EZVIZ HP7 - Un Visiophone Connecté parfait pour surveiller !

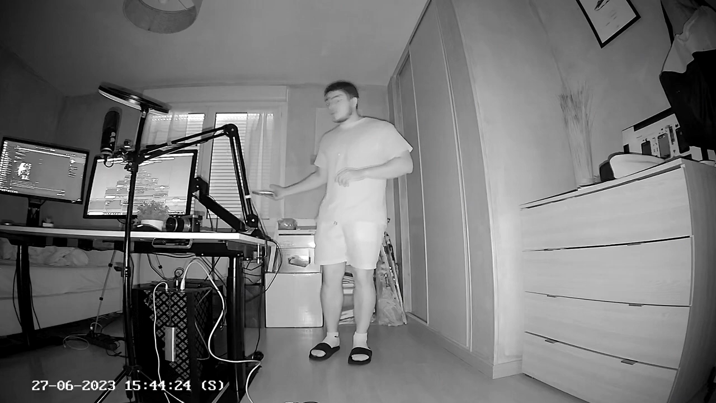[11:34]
Et vous allez voir que c'est le point quand même de voir à quel point on peut bien voir dans le noir. Et là, il y a deux écrans allumés, un clavier rétroéclairé, mon téléphone. Et même si je le pose un peu plus loin, on peut voir que finalement, on voit beaucoup de détails, même dans le noir. Et ça, c'est très appréciable, surtout si on a de la visite nocturne. Alors, écoutez, je pense que ce test est validé.